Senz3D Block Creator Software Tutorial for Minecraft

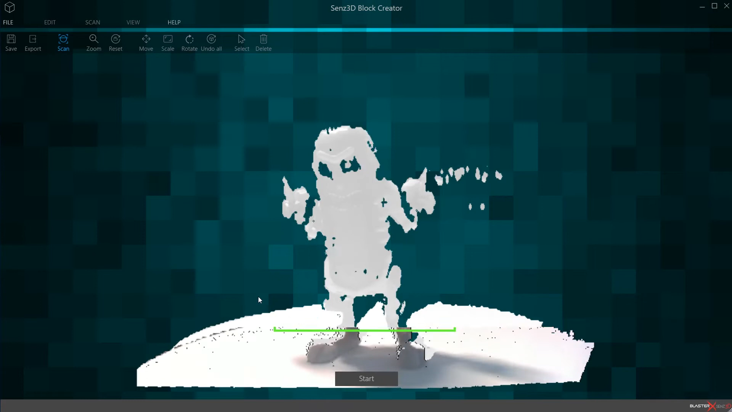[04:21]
Now, my object is kind of flicking back and forth and this green box indicates that you are in range of the model. This model has a bit of reflection to it. So it kind of staggers back and forth. But it doesn't matter here.
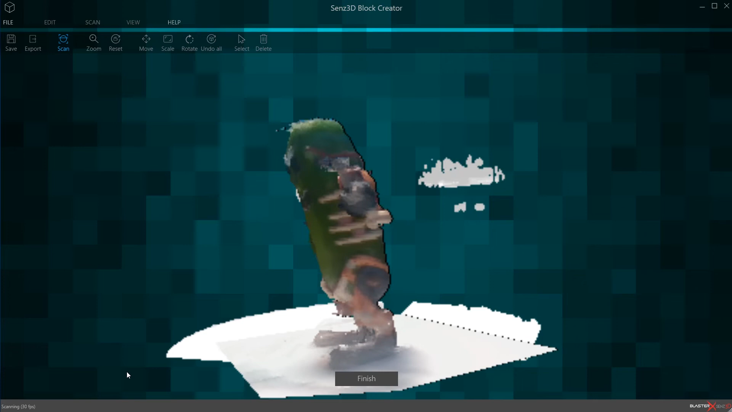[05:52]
So it fills in and you can see how it becomes even more detailed as we do this second rotation, it's making some more decisions on okay, that's what that should be.